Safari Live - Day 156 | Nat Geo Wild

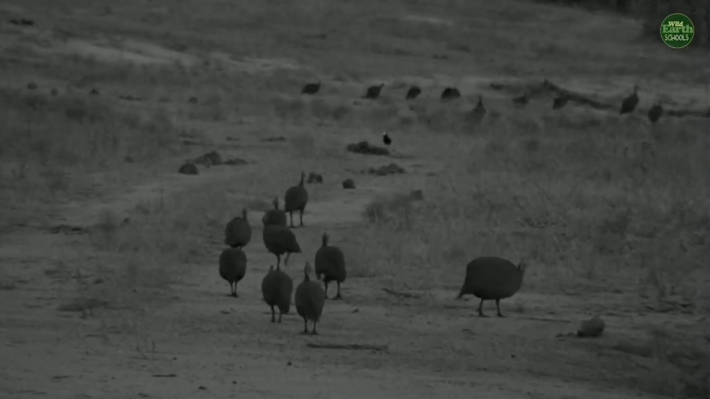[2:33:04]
They can't help but do something silly which will make you laugh. But they are getting ready for bed, kind of like that warthog, except these guinea fowl are not going to be living in a burrow underneath the ground. Instead, they kind of fly like chickens to the tops of the trees where they will sit and sleep for most of the evening. Look, there they are. They're like Christmas decorations in that tree. That's not a very nice place to sleep.
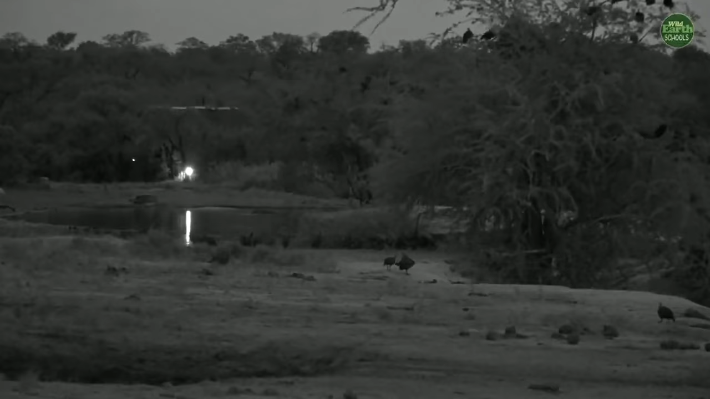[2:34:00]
Can you hear all the birds chatting? That's so cool. But they're all get ready. They're going to take their time. I don't know if there's going to be space on that tree for all of them.
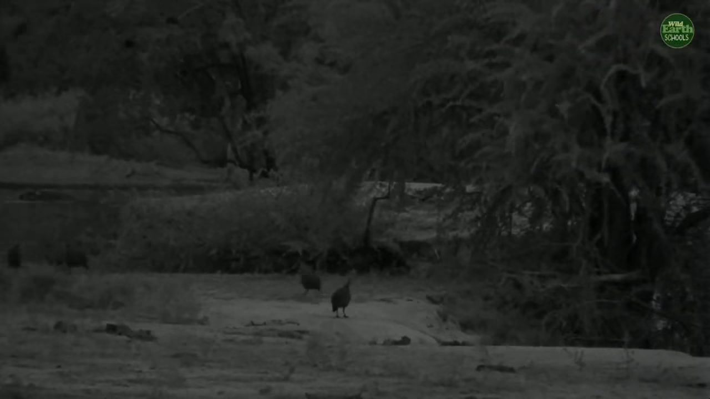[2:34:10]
They might have to find another spot. But there are a few little places that they like to sleep.
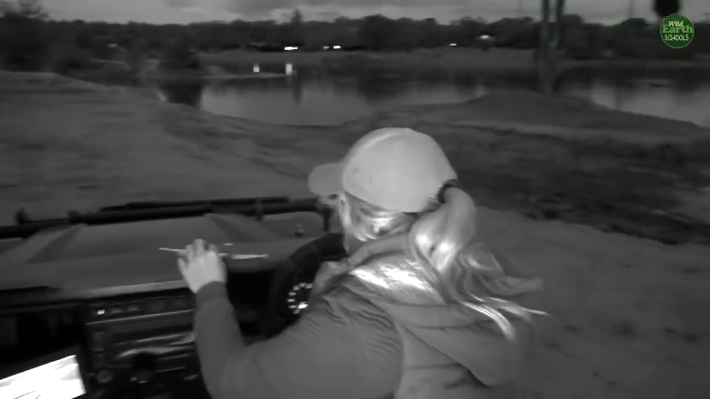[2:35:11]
But look at all of them. Oh, here they are. Hi, guinea fowl. Any one of you want to give us a feather? No. No one wants to give us.
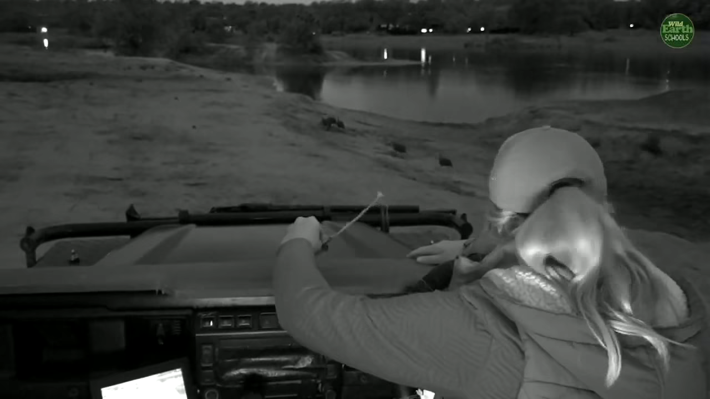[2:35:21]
Oh, they're a little bit scared. As you can see, they're all flying past me. They don't trust me. I think they think I'm going to eat them. Now, Sebastian, thank you for all your questions today. You've asked, what are the predators of the guinea fowl?
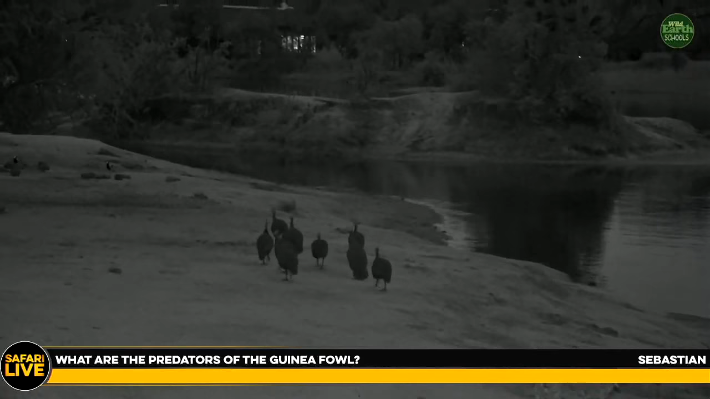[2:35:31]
That's a very good question. So, leopards, snakes, even a young lion would try and eat a guinea fowl.
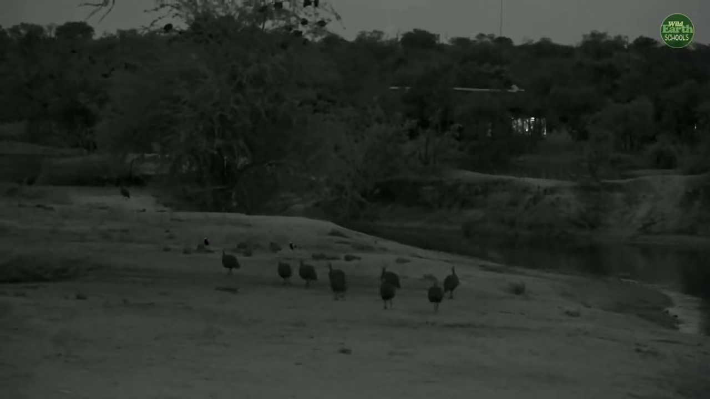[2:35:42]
Big birds of prey, so raptors, so types of eagles would want to eat them. But I think at night, they'd have to be careful of the leopards and the young lions. But like I said, sitting up there, they should be nice and safe for a while. But that's a good spot to sleep. But there's other things. Remember I told you about the hippos? Where are the hippos?
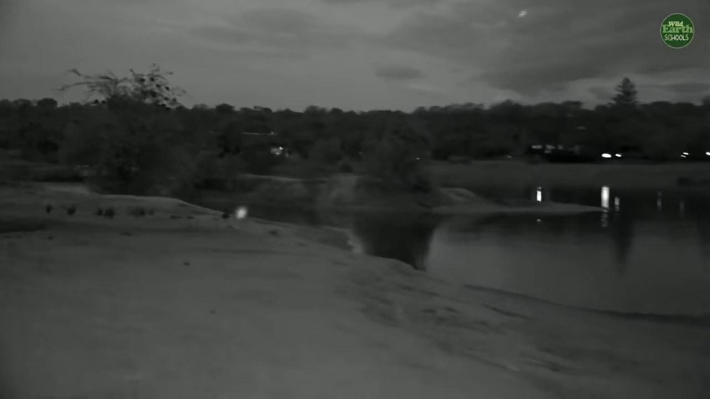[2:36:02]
I was hoping they were going to be nice and close. I can hear them splashing around. David, can you see any hippos?
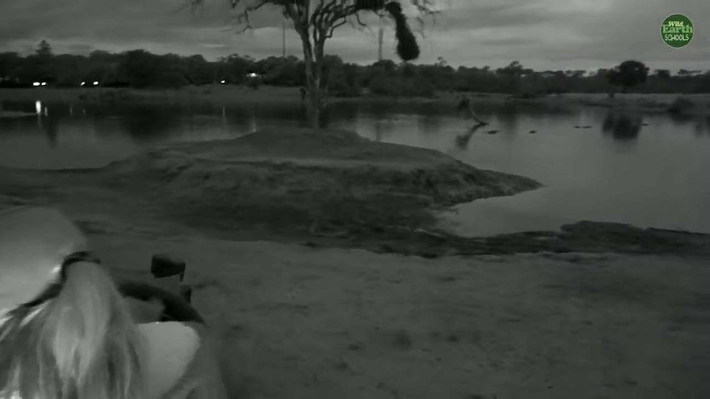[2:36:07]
Can you? Oh, there they are. See, we've got the special light on, the infrared light.
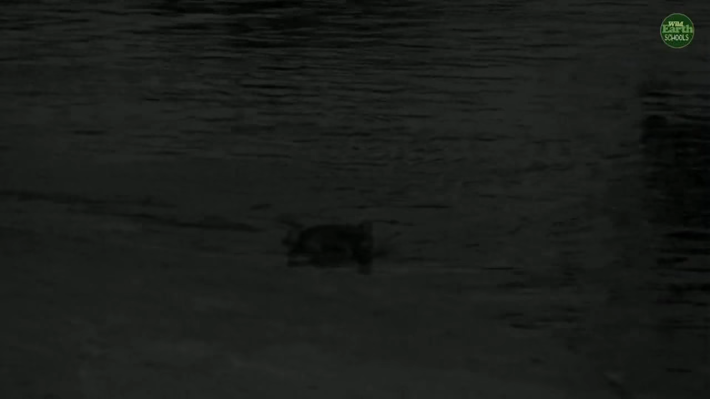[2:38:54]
It will take them some time. A natural instinct, though, so they just know how to do it. And I suppose that kind of happens with human babies, too. I've seen some really cool videos where... Actually, I'm not even going to tell you. Never mind. But there's some... natural instinct is with all of us. But these little hippos will be fine. But Mom will keep that little one in the shallows.
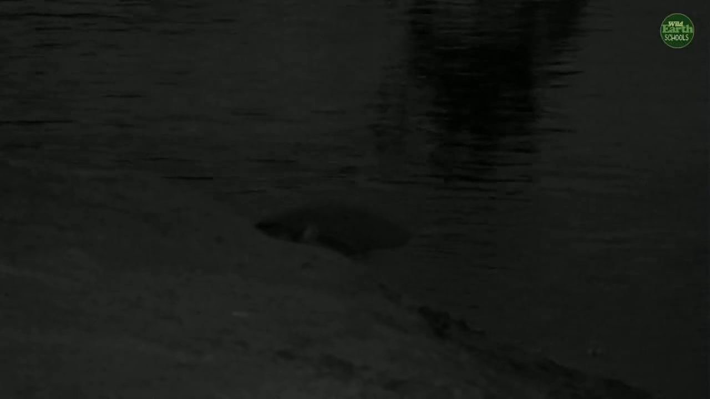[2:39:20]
So Mom won't go venturing out to the middle of this dam. She'll probably stay quite close to the water's edge. So if that little one gets a bit tired, it can probably stand. So she'll do that. Now, this is all awesome, and we're going to sit and wait for them to come out of the water. And while we do that, I'm going to send you to David, who's got a very, very sleepy leopard. Hopefully the hippos will come out of the water and you'll have a chance to see them.
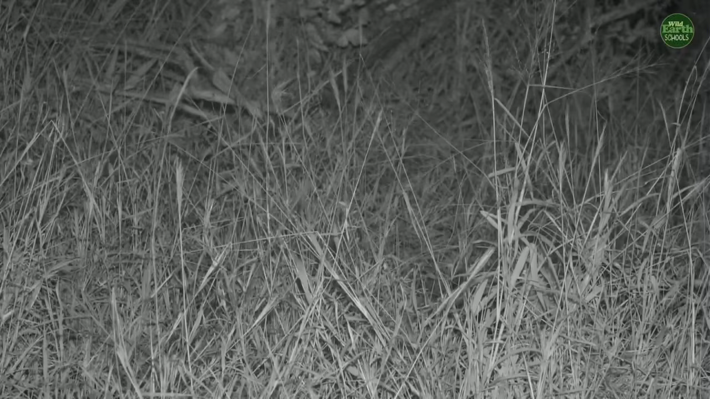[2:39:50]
And sometimes when you're out here in the wilderness, patience is very important. So Taylor may have to stay there, wait and wait until maybe, if you are lucky or she is lucky, the hippos will come out of the water. And it's the same story here with me. I'm waiting for this cat or for this leopard to rise up, and then we can give you a good view of how a leopard looks like.
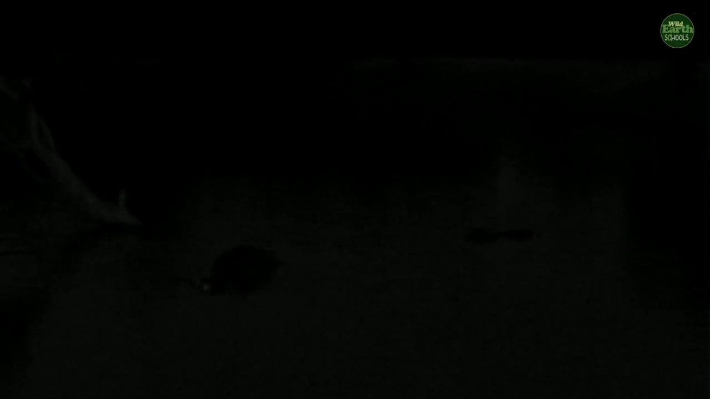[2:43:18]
We did want to show you a bird, but unfortunately it is,
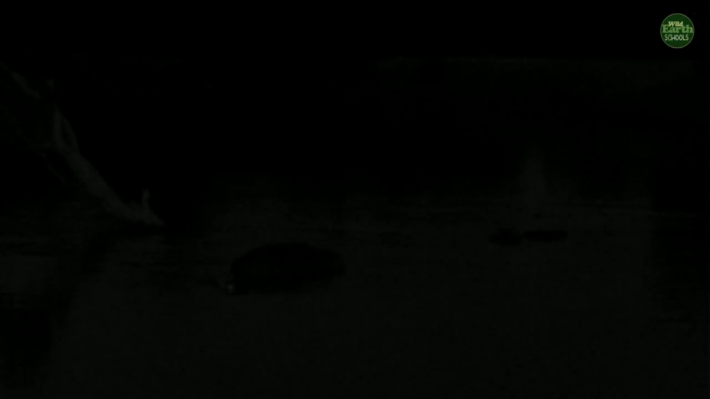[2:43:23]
well, it has wings and it flew away. It was too quick for us. It was a little heron, but it's okay. The hippos are still playing around, so we've still got them to chat about, which is quite nice.
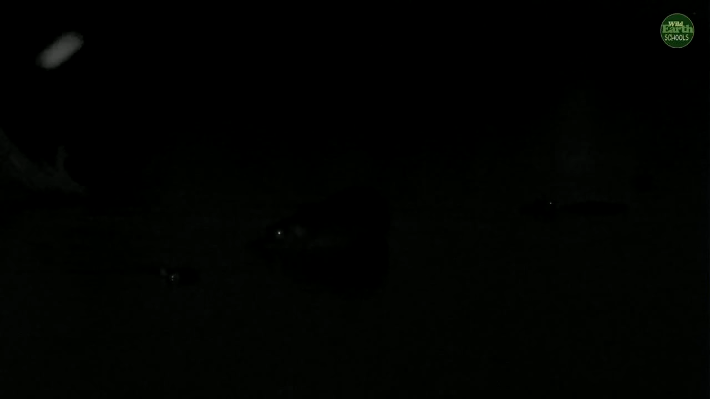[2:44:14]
So they use it, well, I suppose they use a number of their different senses. But I don't think that their eyesight will be too bad. Now, when we see the hippos, what's going on? Are those more hippos? Sorry, I'm hearing splashing, but I didn't know if it was crocodiles that are, you know, swimming out into the water, if it was more hippos.
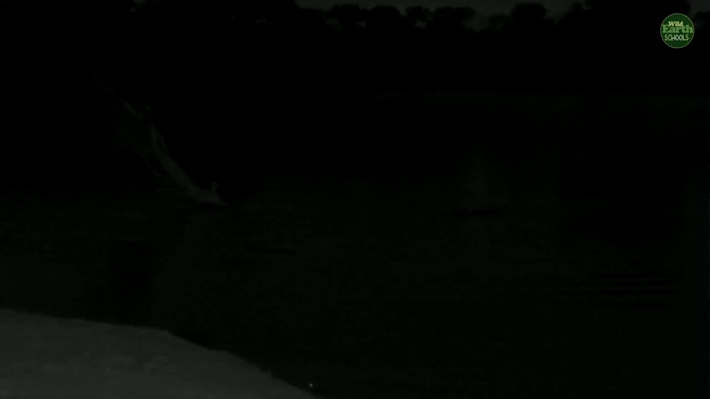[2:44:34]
I just want to do a quick shine, quickly, just to see what's actually going on there. No.
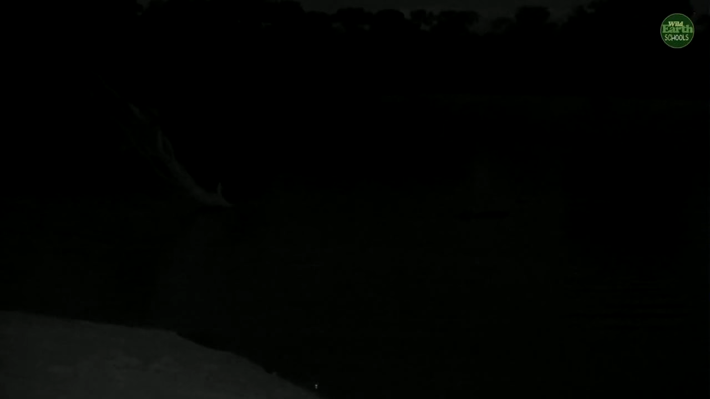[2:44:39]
It's just more hippos. Sorry, I thought that there was maybe some crocodiles that have been disturbed off the bank and they decided that they're going to go for a little swim.